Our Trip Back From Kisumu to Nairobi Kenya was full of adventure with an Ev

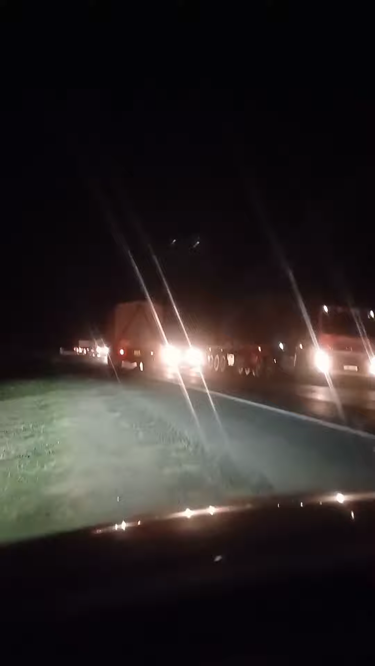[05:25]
this is near the Kikopei Bridge, right?
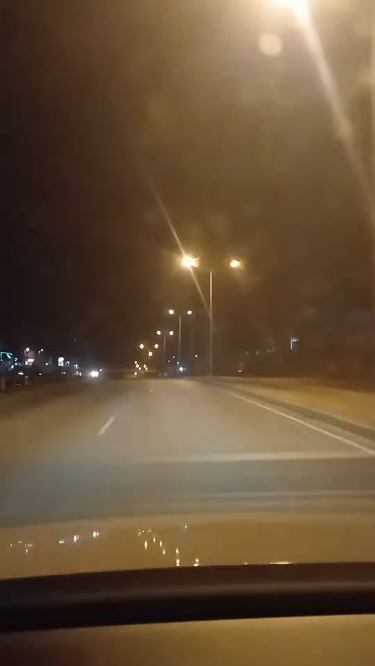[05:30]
Yeah, so guys, we are back, in the city of Nairobi, and with a lot of mileage,